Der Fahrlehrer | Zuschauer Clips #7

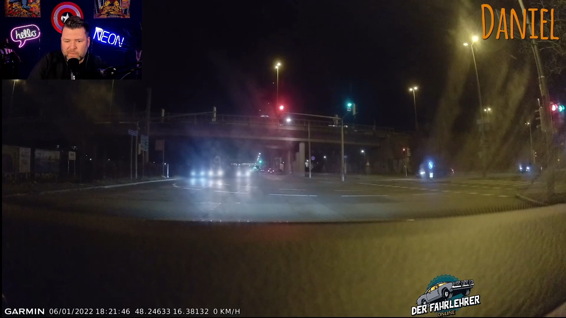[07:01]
Ihr wisst, was kommt. Schon mal Ohren zuhalten. Ich kann's ja nur noch sagen. Ohren zuhalten. Oh, das hat die Waldweh. Zwei Ampeln mit einmal. Das bedeutet zweimal Führerschein weg. So. Wir sind mit unserem Bauleiter unterwegs. Wer kennt ihn nicht? Den Newton.
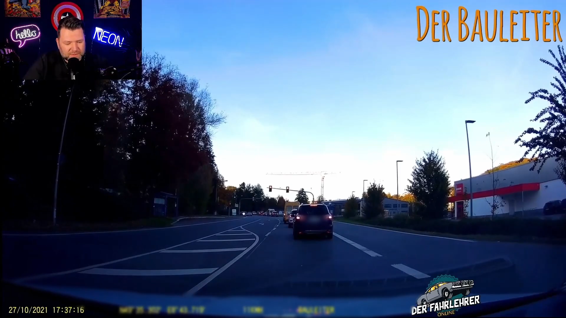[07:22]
Und was entdeckt er hier? Unseren nächsten König. Ei, ei, ei, ei, ei, ei. Das geht heute hier wie Brezel backen. Pass auf.
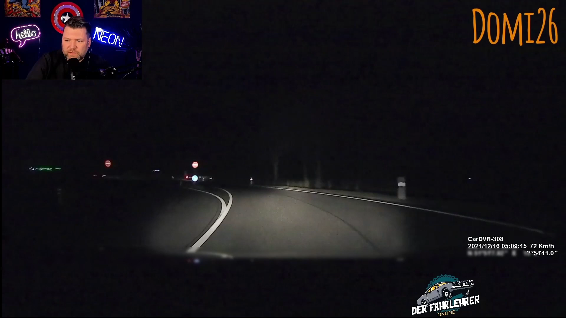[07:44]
So, wir sind mit Domi 26 unterwegs. Und Domi, ja, er hat mir zu diesem Video gesagt, ich hab mich auch nicht so ganz korrekt verhalten. Aber, oh, warte mal. Ich sehe gerade. Ne, das muss hier wieder richtig gemacht werden. So. Guckt ihr das an? Autobahnauffahrt. Wir wissen, was jetzt kommt, oder? Vor uns wird geschlichen. Und Domi gibt nochmal richtig Gas. Muss dann aber wieder abbremsen. Und der Rote ist unter, also das Taro sagt jetzt hier gerade, 69 kmh.
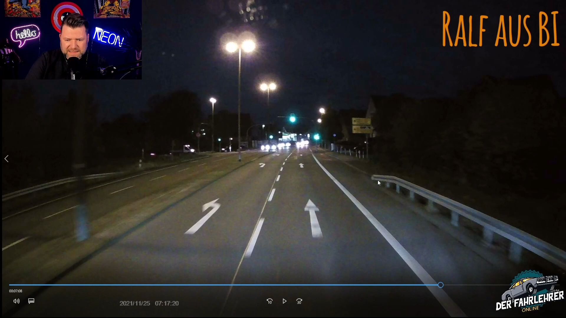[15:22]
Neben uns ist eine Linksabbieger-Spur. Und ich habe so einen Verdacht. Ja, der Ralf, er sitzt hier im LKW und das nervt natürlich ein paar PKW-Fahrer.
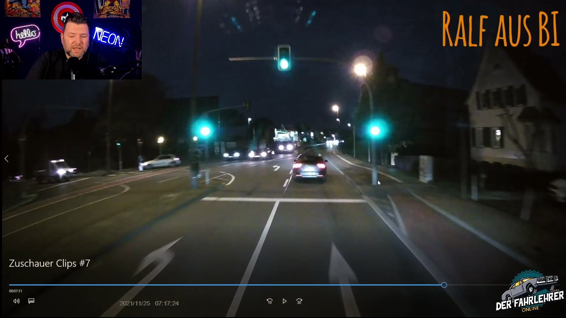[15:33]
Und zack, wird er mal schnell überholt über die durchgezogene Linie, mein Freund. Äh, nicht geil. Nicht geil. So, wir sind mit Ralle unterwegs. Und Ralle hat ein klitzekleines Problem.